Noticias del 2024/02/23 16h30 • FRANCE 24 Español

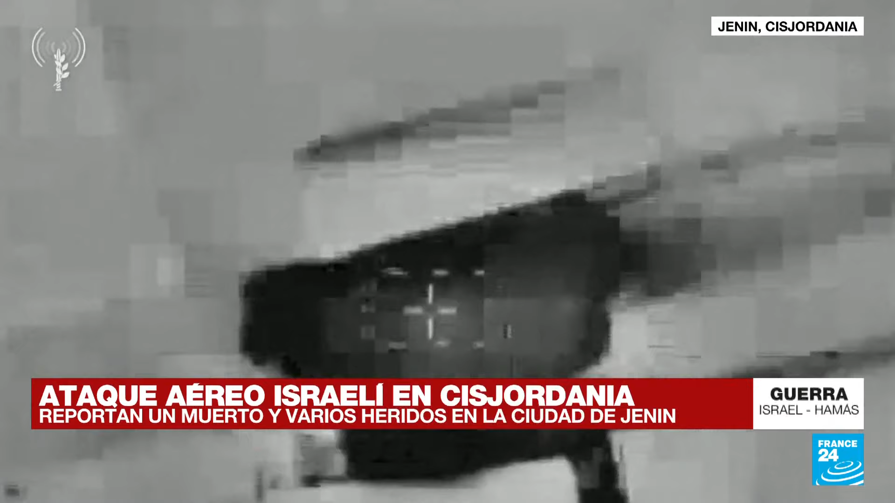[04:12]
La agencia de noticias UAFA señaló que el bombardeo también acabó
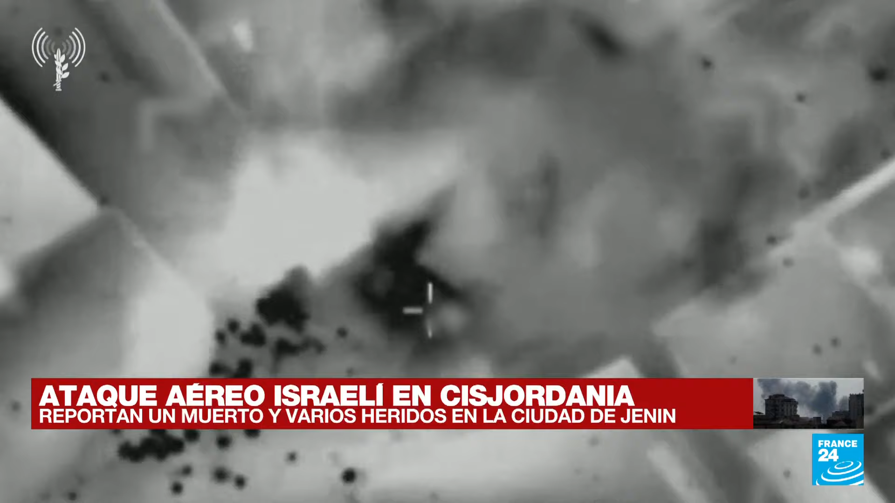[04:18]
con la vida de un joven de 17 años y dejó además una docena de heridos.